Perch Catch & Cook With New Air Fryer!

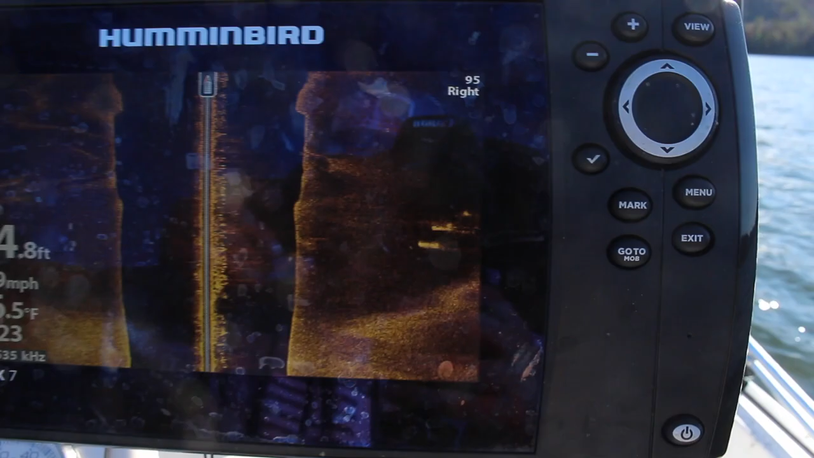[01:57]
I don't know if you'll be able to see that or not. But we're just scanning along, just kind of looking for the schools to see where they're at.
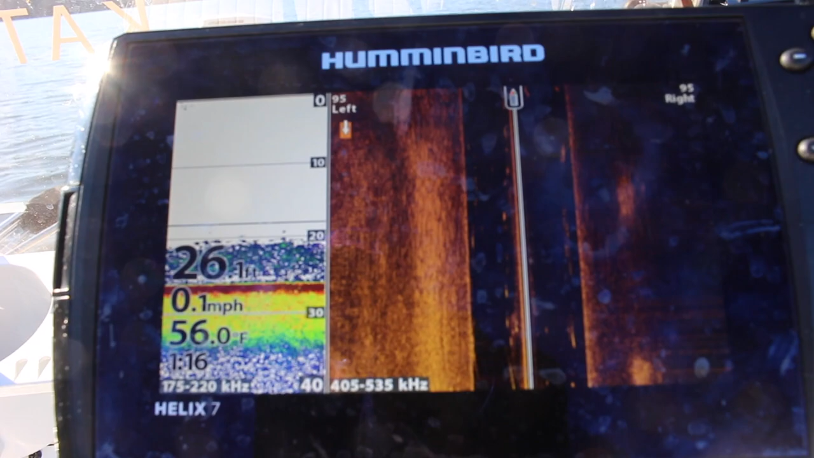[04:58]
On screen: depth 26.1 ft, water 56.0°F, speed 0.1 mph
That's just a big old brush pile. And it's hard to tell, but on the side imaging,
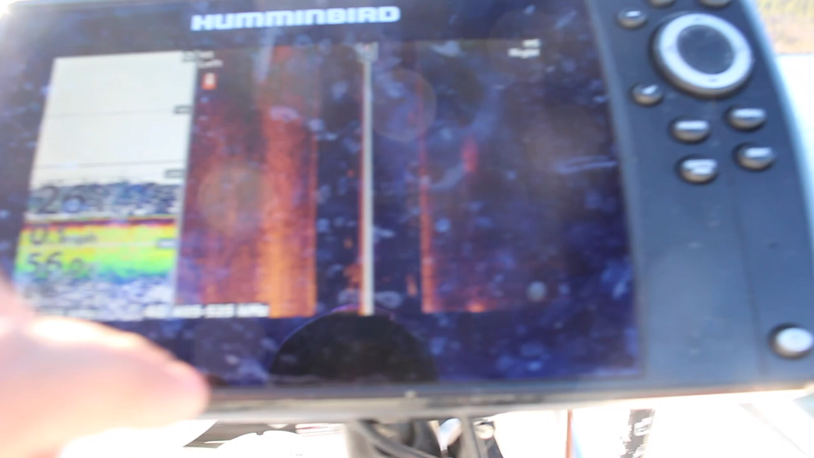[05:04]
and I'm no expert at this or anything, but it looks like there's some fish inside here.
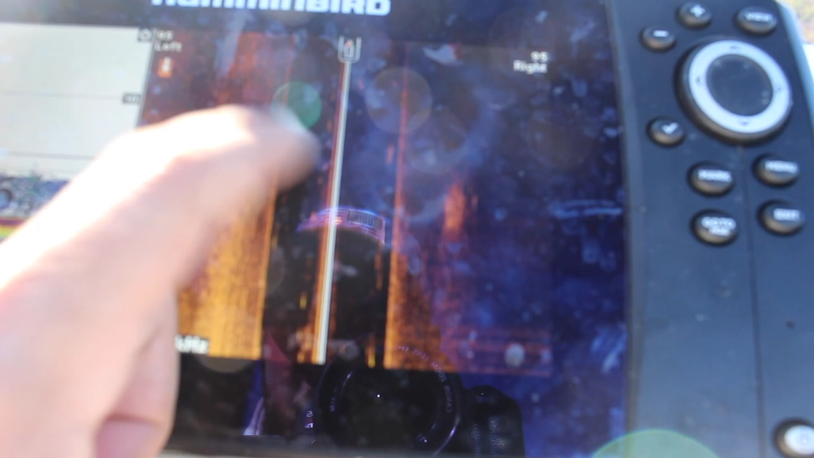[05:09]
Just, you know, that's kind of what I was looking at there. So that's what we're fishing.
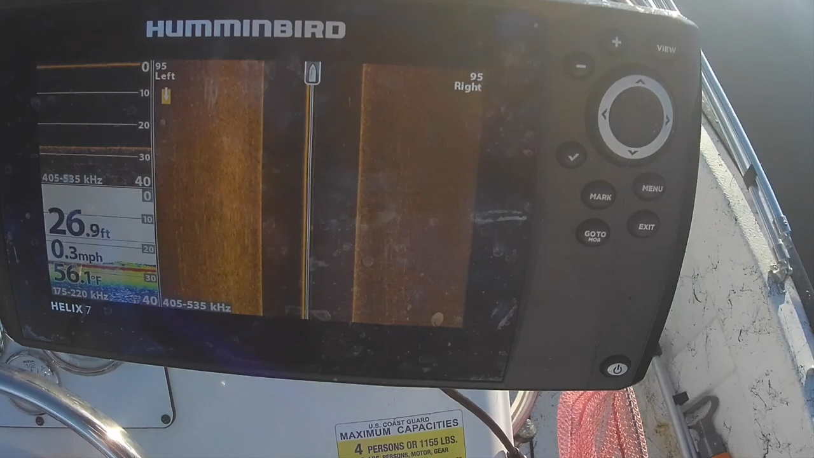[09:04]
On screen: depth 26.9 ft, water 56.1°F, speed 0.3 mph
Let me show y'all something real quick. So this has kind of been the juice.
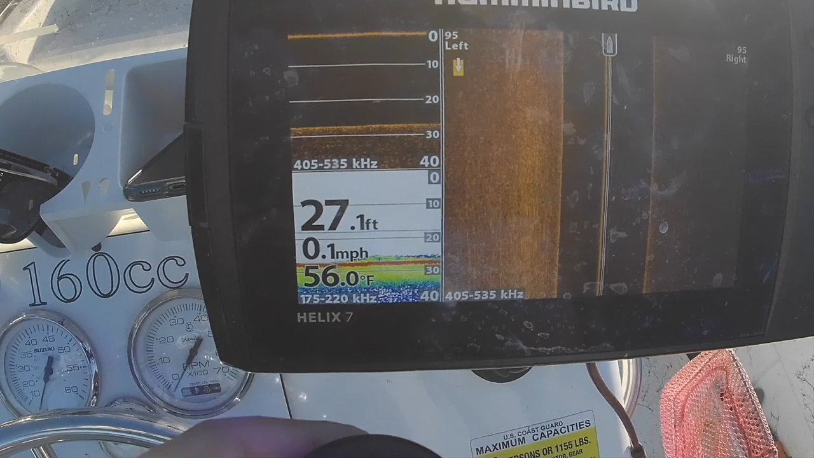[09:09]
On screen: depth 27.1 ft, water 56.0°F, speed 0.1 mph
You know, like I said, there's not a lot of structure on this body of water. So anything that you can find, you know, we got a good brush pile we're about to come up on.
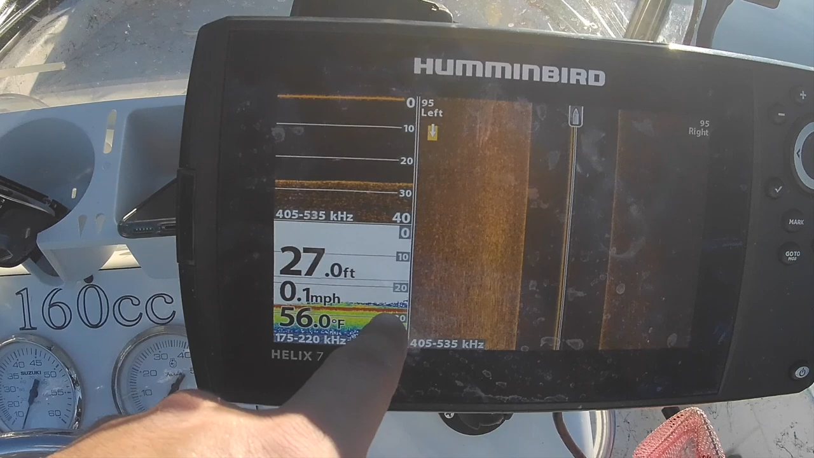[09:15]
On screen: depth 27.0 ft, water 56.0°F, speed 0.1 mph
And I think these fish have been just kind of stacked all around it,
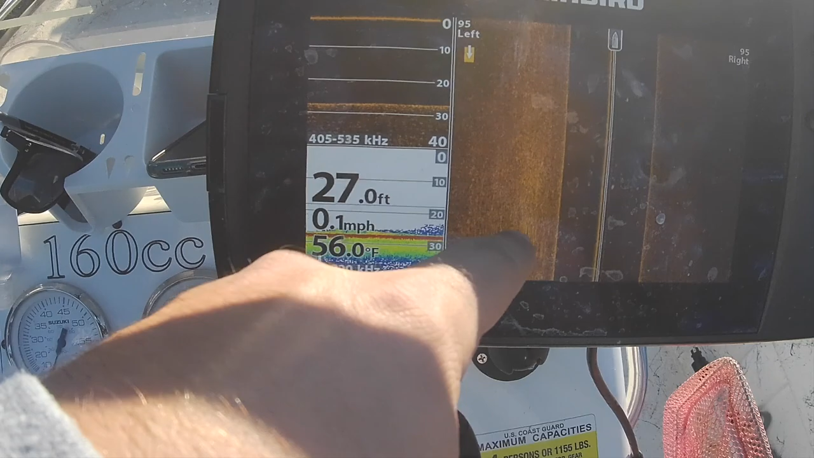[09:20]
On screen: depth 27.0 ft, water 56.0°F, speed 0.1 mph
just coming in and out to feed.
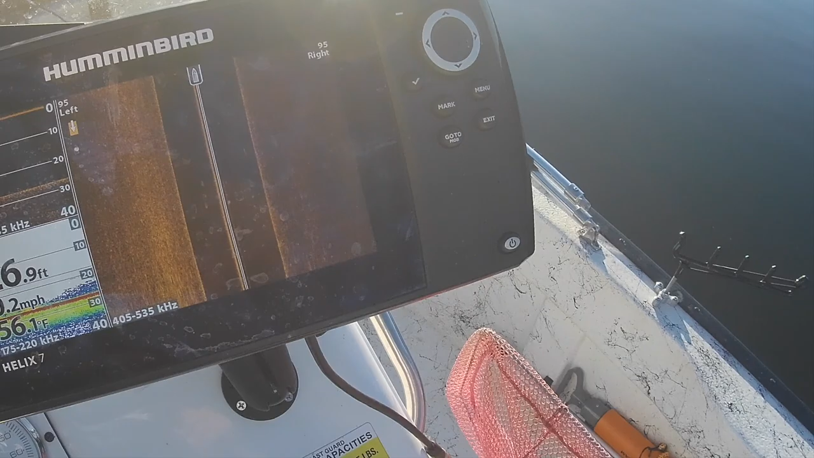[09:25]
On screen: water 56.1°F
Yep, you see that? That's a fish right there.
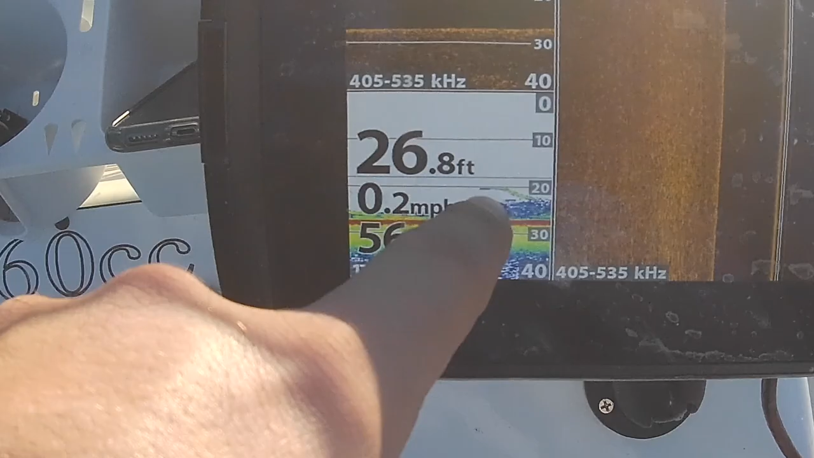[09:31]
On screen: depth 26.8 ft
There we go. I told you. That's a fish there.